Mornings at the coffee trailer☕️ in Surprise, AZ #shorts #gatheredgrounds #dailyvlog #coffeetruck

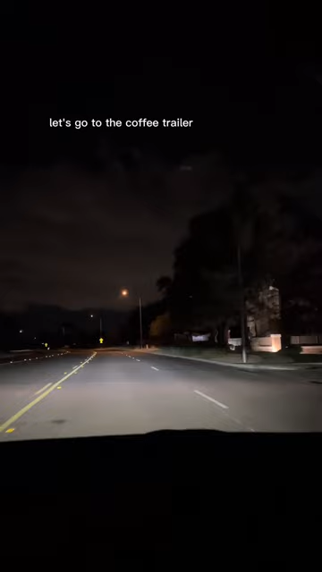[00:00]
good morning let's go to the coffee trailer as you can see it's still dark out showed up at 6 30 finally the sun came out had a rush mondays are fun because we get to chat with the customers and catch up on how their weekend was a lot of hot lattes today because it was freezing then i went to the store to get some supplies thanks for watching bye